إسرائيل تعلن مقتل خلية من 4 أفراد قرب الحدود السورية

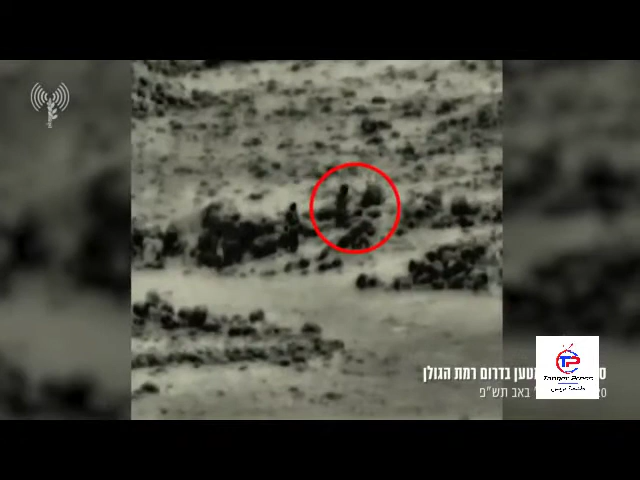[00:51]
قصير لما قال انه احباط العملية من قبل قوة كوموندوز تابعة لوحدة ميجلان التي اطلقت النار على اعضاء الخلية بمساعدة طائرة عسكرية اكد انه يعتبر النظام السوري مسؤولا عن اي عمل ينطلق من اراضيه ضد اسرائيل مؤكدا ان قواته ستبقى على اهبة الاستعداد وفي جاهزية عالية على جبهتي سوريا ولبنان